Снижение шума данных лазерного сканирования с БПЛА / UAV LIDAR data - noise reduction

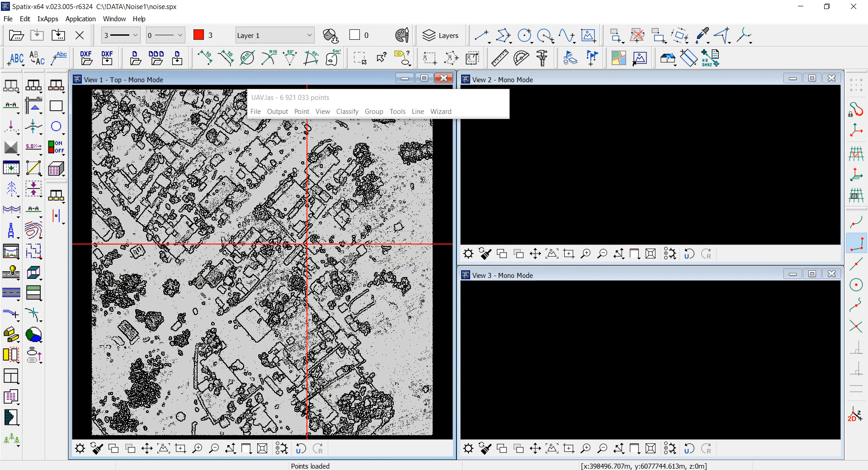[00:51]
Для визуальной оценки качества данных я строю вертикальные сечения шириной 30 см.
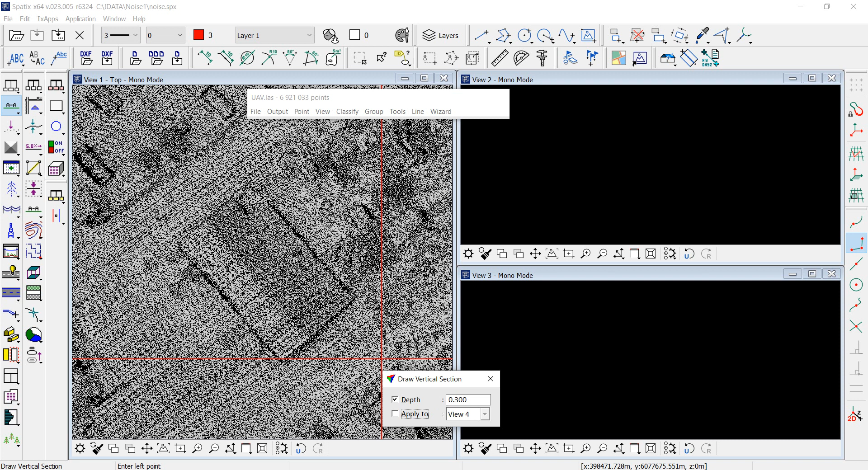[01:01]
Очевидно, что самую объективную картину мы увидим на открытых гладких поверхностях,
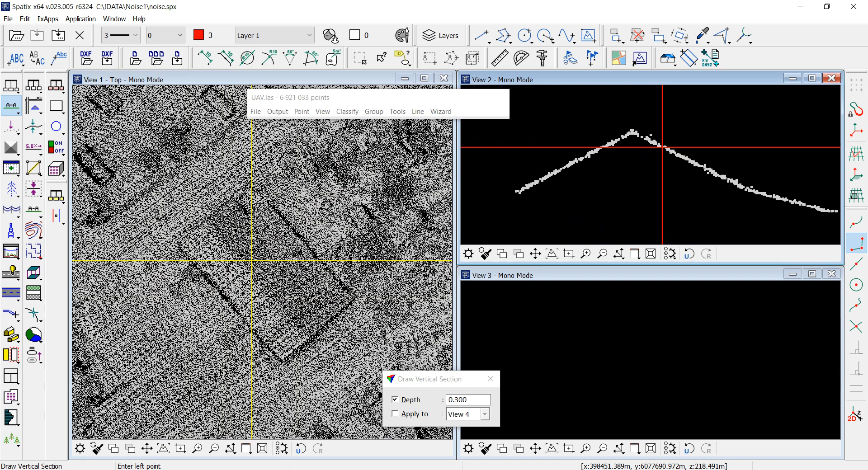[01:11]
в качестве которых могут выступать, например, дороги или кровли зданий.
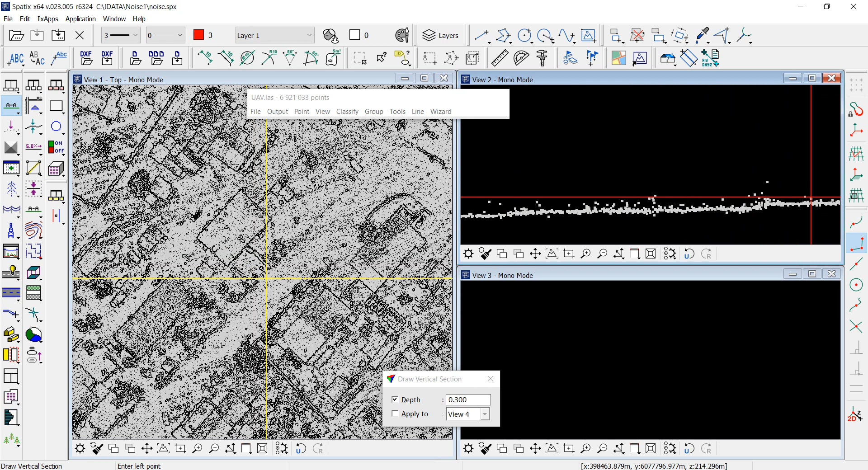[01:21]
В данном случае самый простой способ решения задачи – это воспользоваться сценарием, встроенным в визард автоматической обработки беспилотных данных. Так как реальные данные с разных сканеров могут иметь разные характеристики, при необходимости в параметры алгоритмов, включенных в этот сценарий, нужно внести соответствующие изменения. Я выбираю опцию Create Drone Macro и оставляю включенным только пункт Smoothing and Remove Noise.
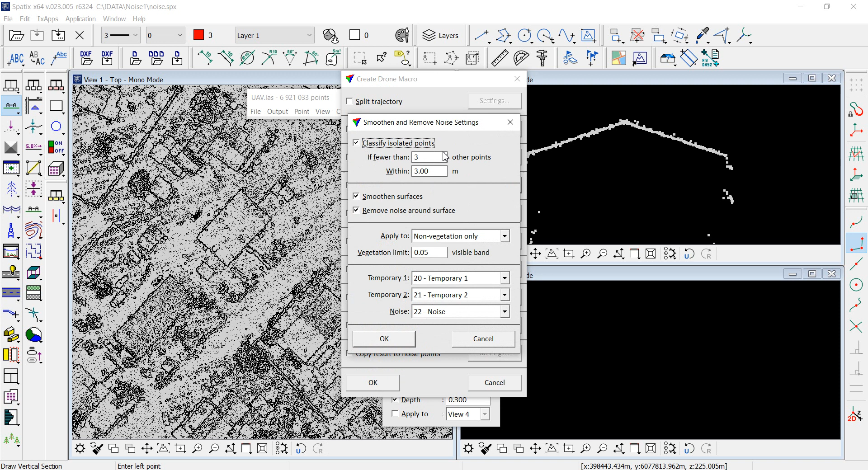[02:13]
Проверяю и при необходимости корректирую базовые настройки. Активирую классификацию изолированных точек с параметрами по умолчанию, сглаживание поверхностей и удаление точек шума. Так как цвет в моем облаке отсутствует, я не могу его использовать как дополнительный параметр, я выбираю опцию All Points. Также нужно при необходимости проверить и установить нужные классы для временных данных и для шума в соответствии с вашим классификатором.
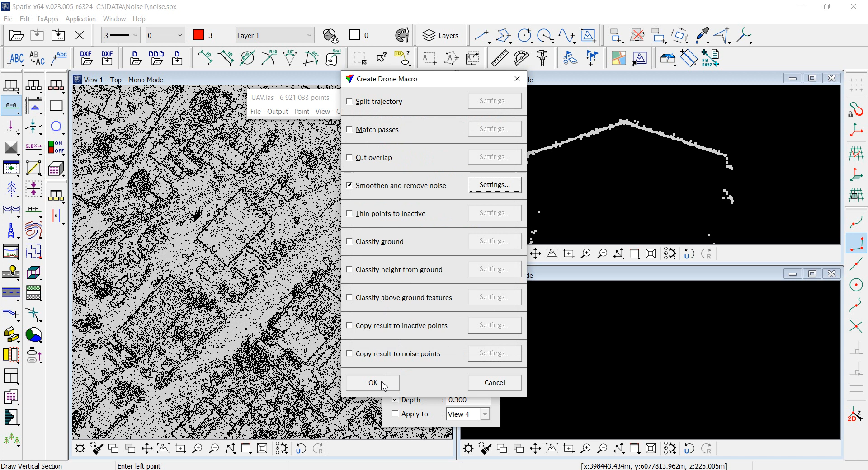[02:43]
Нажимаю ОК и вижу автоматически созданный макрос.
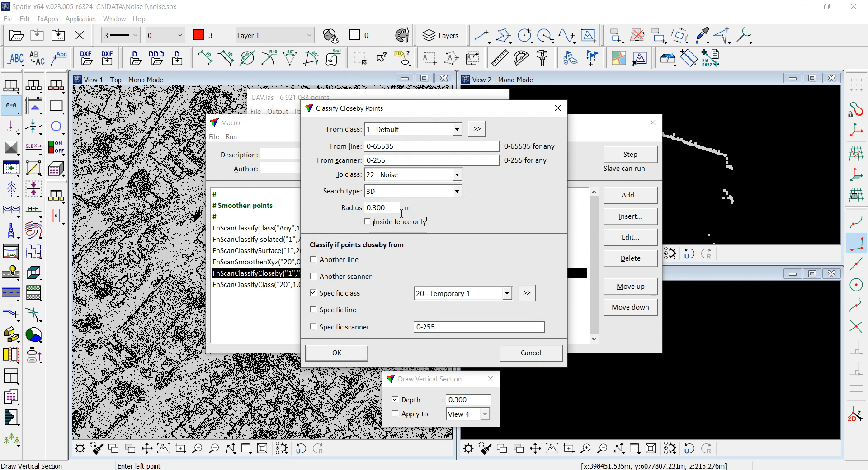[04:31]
Здесь я немного поменяю допуск с 25 до 30 см. Ну и последний шаг – это классификация всех исправленных данных обратно в класс Default. Для наглядности я буду запускать макрос пошагово. Классификация поверхностей.
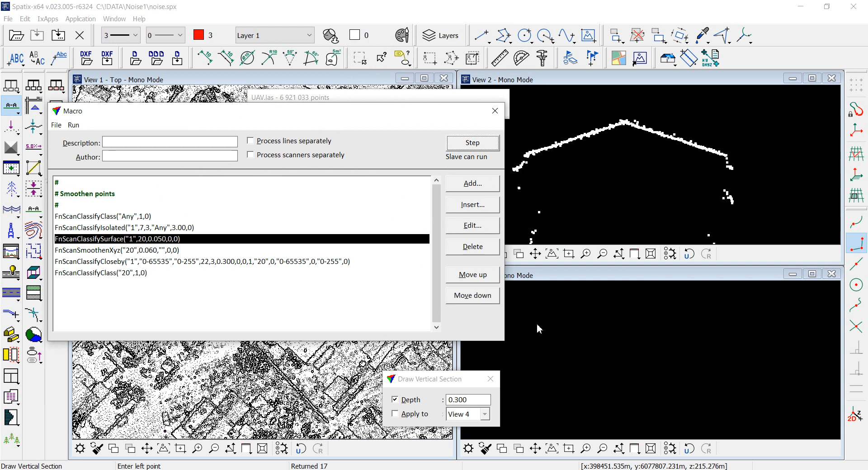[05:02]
Сглаживание данных.
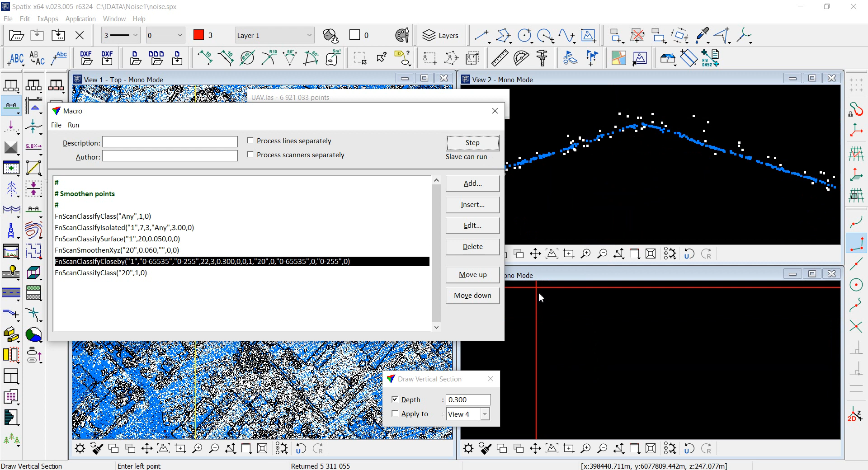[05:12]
Классификация шума. Ну и возврат обработанных данных в класс Default. Вот такой результат у меня получился. В данном случае розовые точки – это отражения, отфильтрованные как шум. Я их отключу.
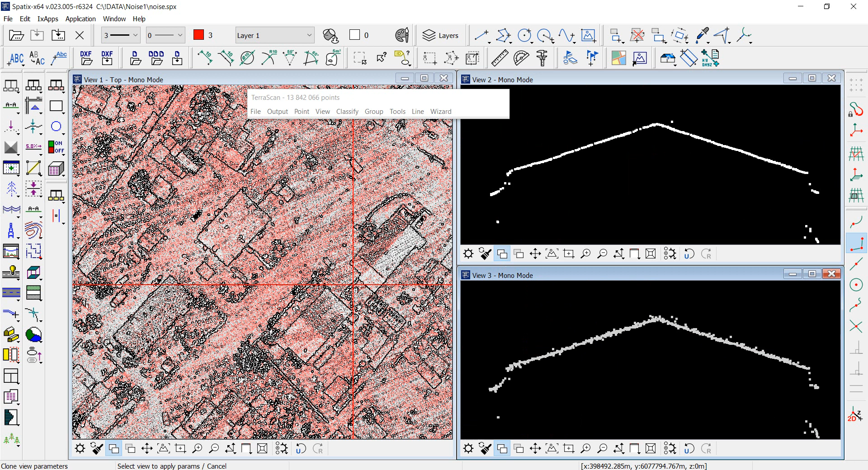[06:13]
Ну и теперь мы, соответственно, можем видеть в верхнем окне, в окне 2, результат обработки. А в нижнем окне, в окне 3, наши исходные сырые данные. Для наглядности синхронизирую окна.
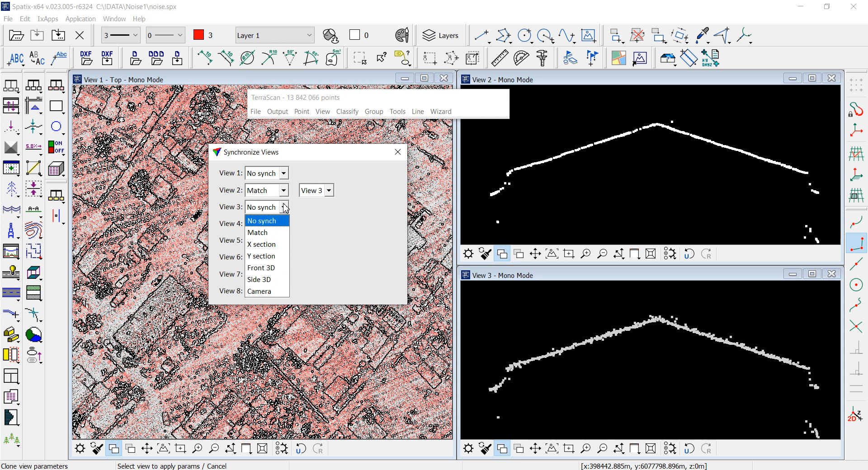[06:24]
И проверю результат в других местах, на других объектах.
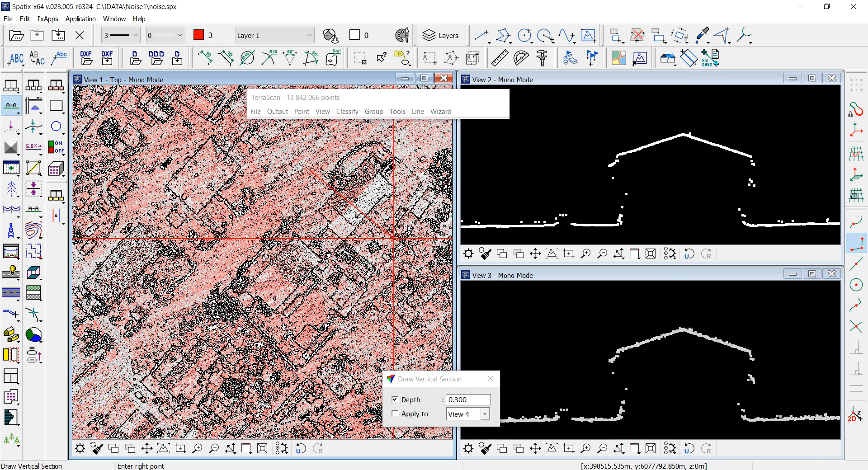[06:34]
Таким образом, исходное шумное облако точек было улучшено,